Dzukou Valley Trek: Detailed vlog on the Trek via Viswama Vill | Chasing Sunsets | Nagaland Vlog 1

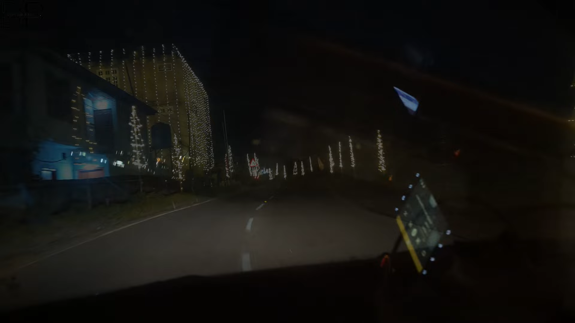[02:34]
Roads here are completely decorated due to the Hornbill festival and the upcoming Christmas.